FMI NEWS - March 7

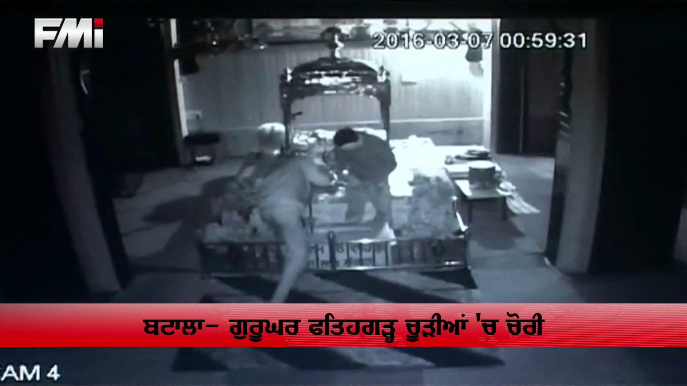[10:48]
चोरा ने गोलकते हाथ साफ कर देता पर चोरी दिये सारी बारदा तो गुर्दवारे चे लगे CCTV क पायद होगी